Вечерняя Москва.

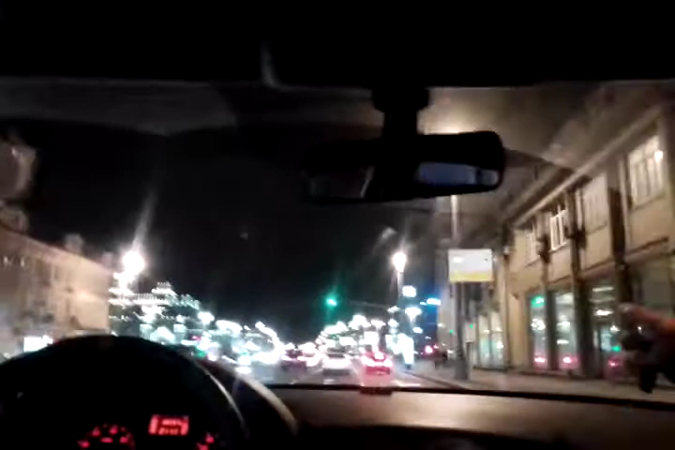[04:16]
Белорусский вокзал сейчас здесь, слева, да, будет? Да, слева, да. Смотри.